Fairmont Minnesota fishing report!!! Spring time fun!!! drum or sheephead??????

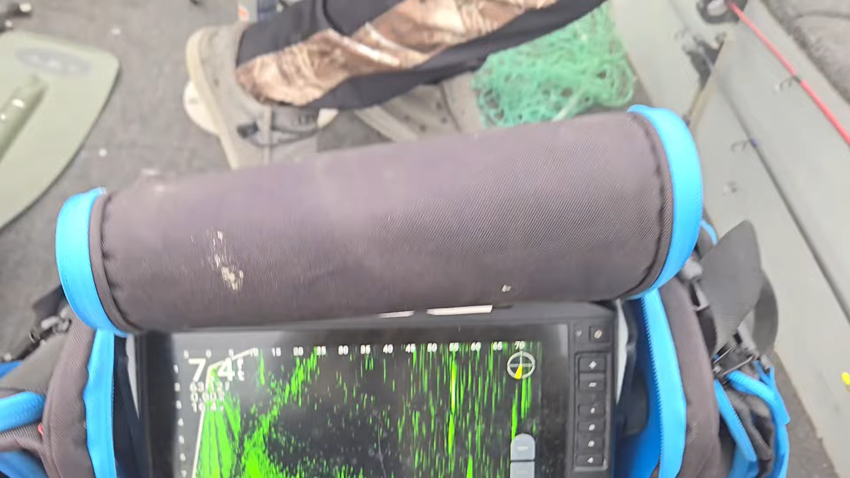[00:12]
and 63 degree water temp we're in seven foot seven foot of water and guess what got my right hand man Ryder here with me got the first fish of the day buddy what do you think pretty good all right
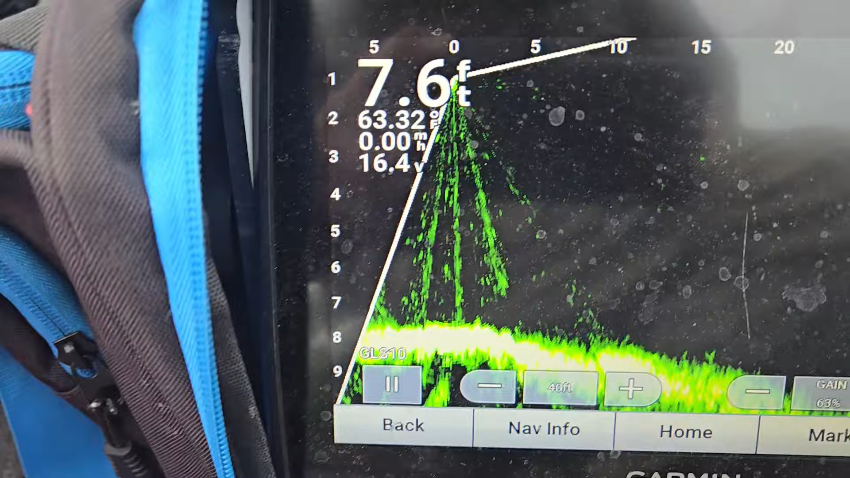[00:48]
On screen: depth 7.6 ft
foot of water almost eight foot here 63 degrees having a little fun can't beat it
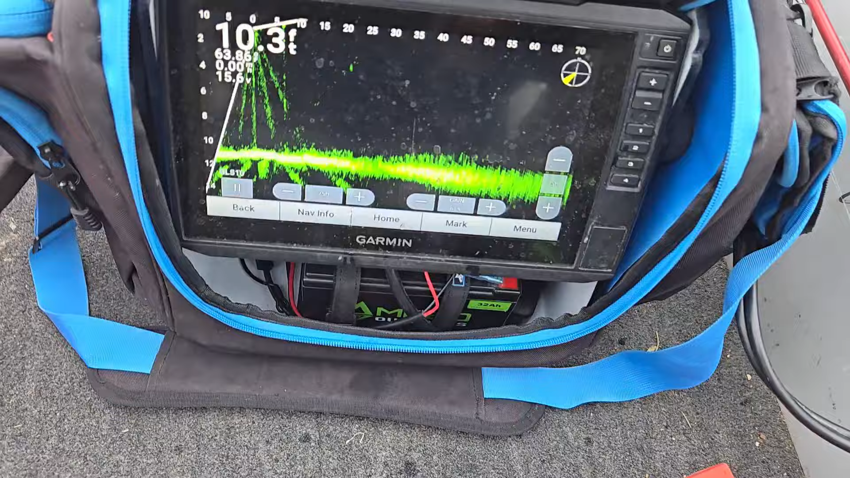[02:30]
10 foot of water 63 degrees getting some fish jigging over the side I see him moving around there a lot of a lot more weeds good weed lines good weed judges but she's still full eggs yet so they haven't spawned out yet so they're